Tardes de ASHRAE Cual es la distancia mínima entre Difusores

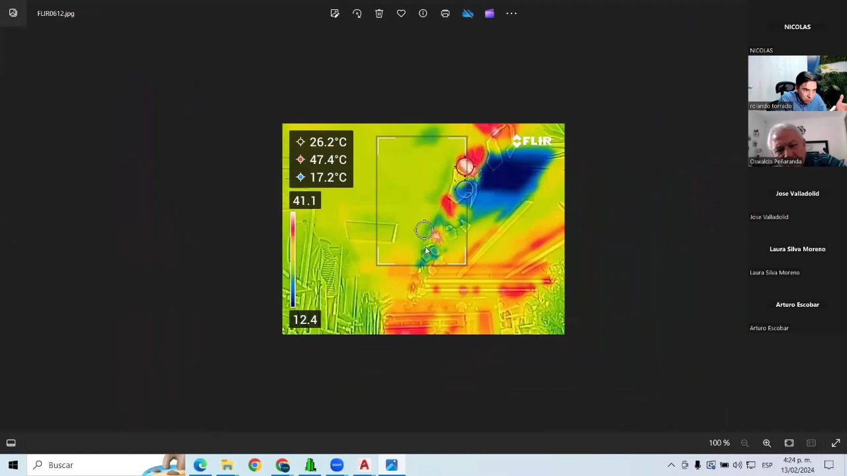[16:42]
On screen: spot 26.2°C, max 47.4°C, min 17.2°C
Porque el retorno lo alcanza a succionar. En esa ocasión nos tocó hacer algo.